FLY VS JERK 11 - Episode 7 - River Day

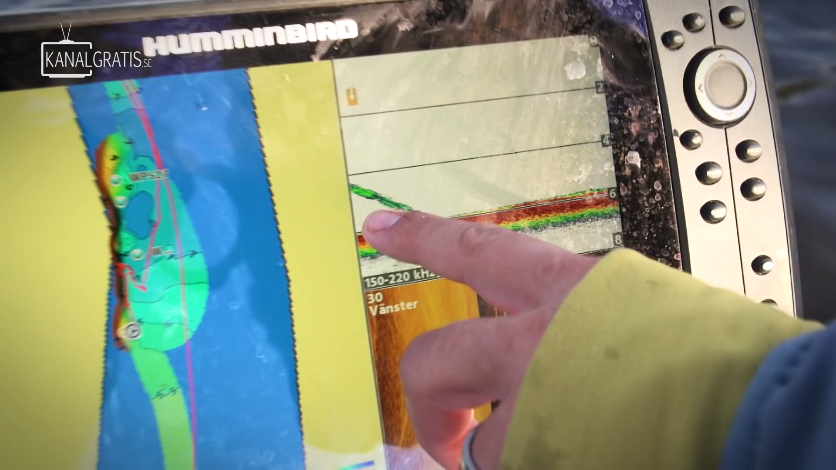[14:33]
You can actually see how little that fish is there on the bottom.
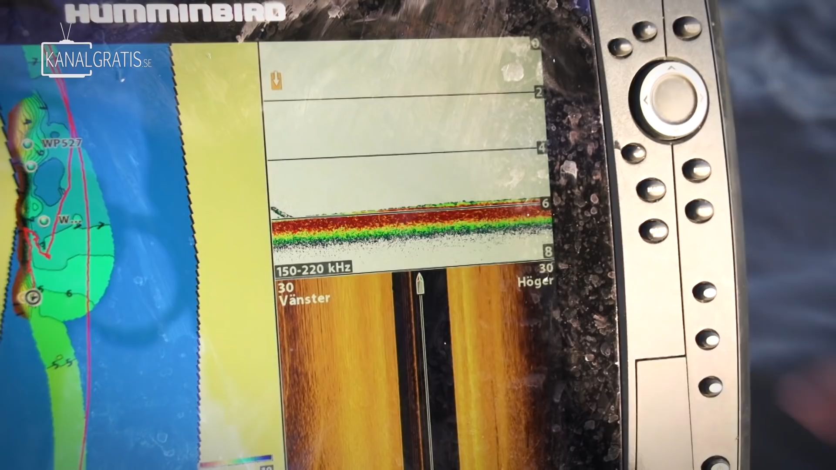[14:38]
We actually saw fish in here on the surface. I came to fish this area.
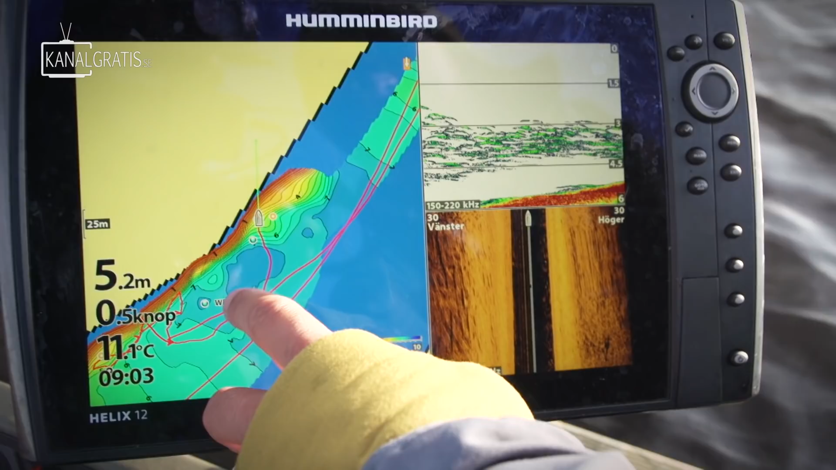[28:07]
On screen: depth 5.2 m, water 11.1°C
And we were supposed to go on top of them, but they actually drove in front of us.
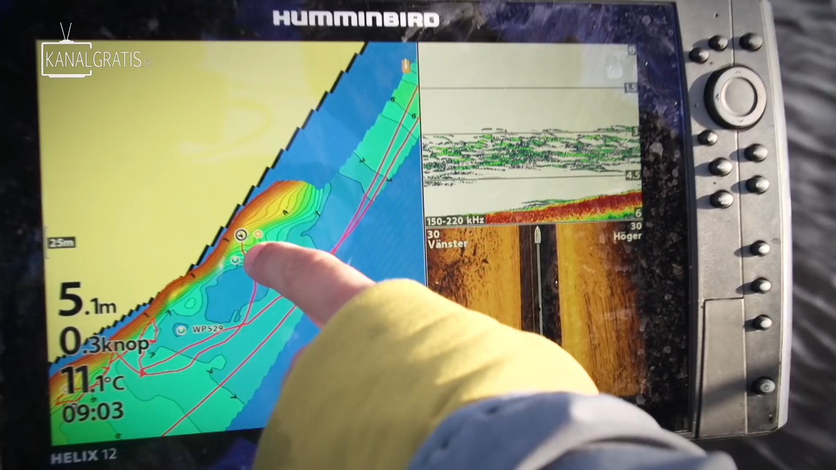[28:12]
On screen: depth 5.1 m, water 11.1°C, speed 0.3 kn
So now we went inside this, and we're gonna fish this edge here. It's a small island here. And this edge here is usually good.
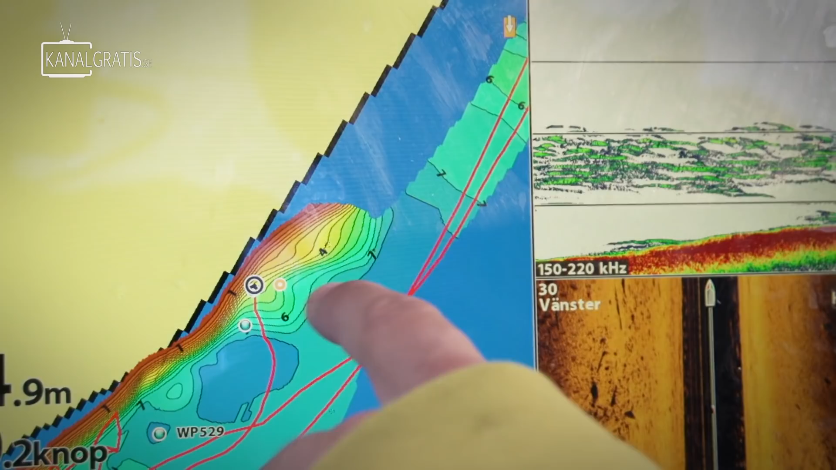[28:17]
You can see this pack of bait fish here. So.
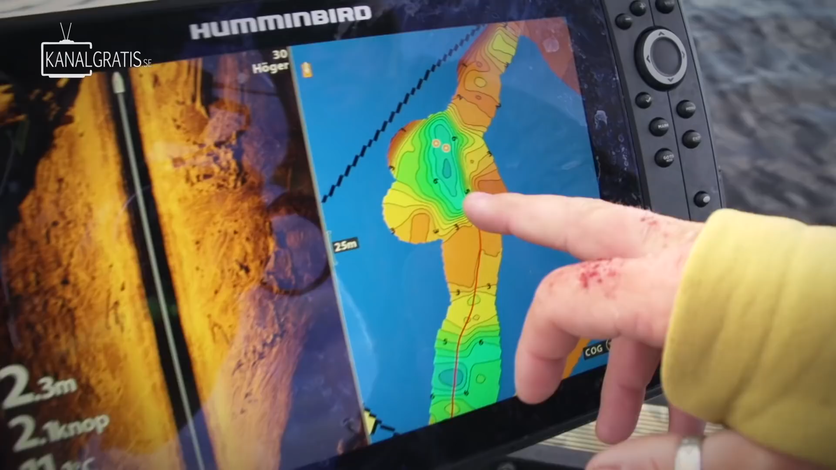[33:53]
On screen: depth 2.3 m
We auto-charted this live here a few days ago. Actually, we have done it previous.
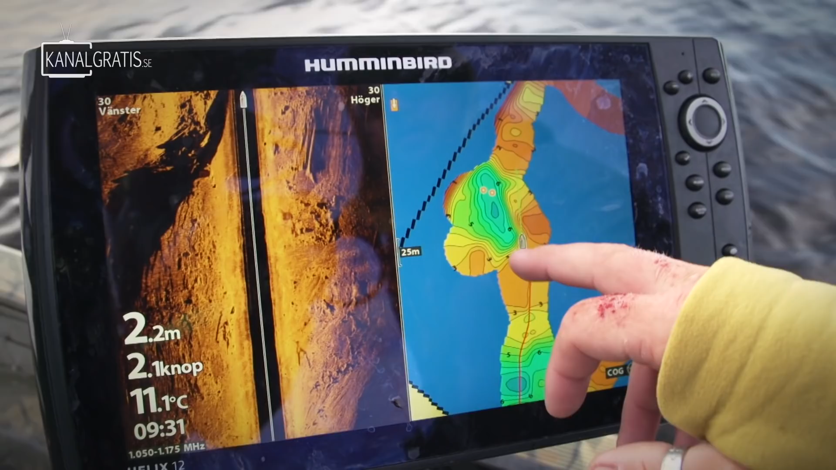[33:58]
On screen: depth 2.2 m, water 11.1°C, speed 2.1 kn
See, there's a deep hole here, and then we had bait fish on those points.
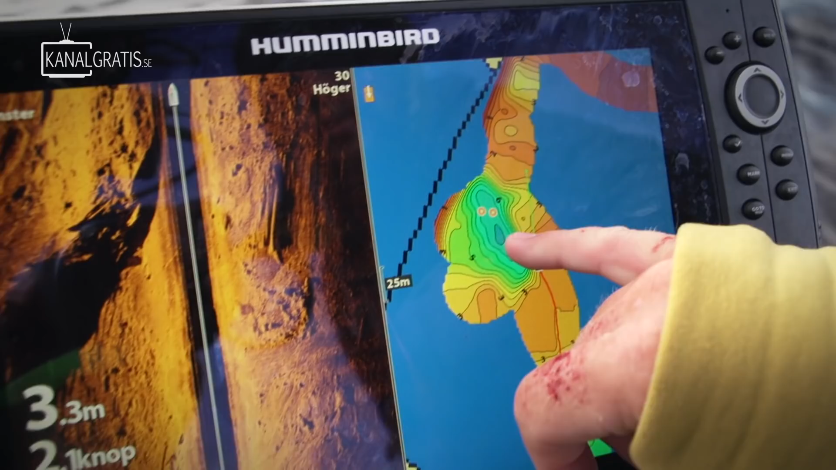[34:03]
On screen: depth 3.3 m
We actually have a stream of water coming down here. So I think we're gonna put the boat on this side here, on the steep edge.
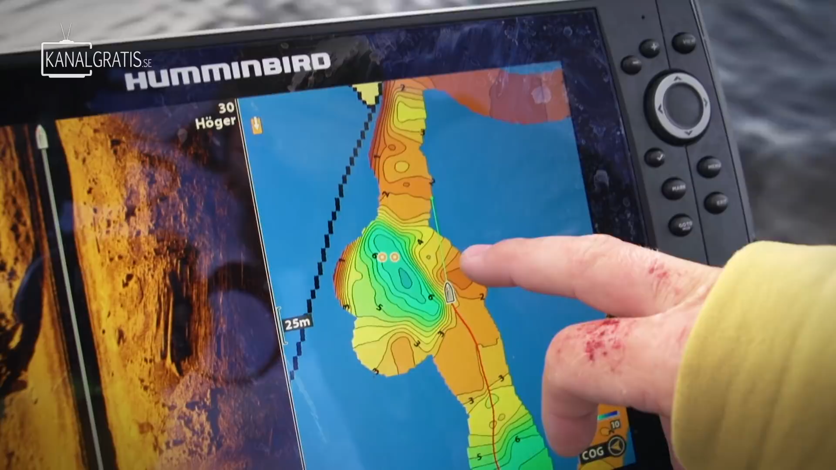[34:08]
I think from this hole, CVC got last year quite many fish.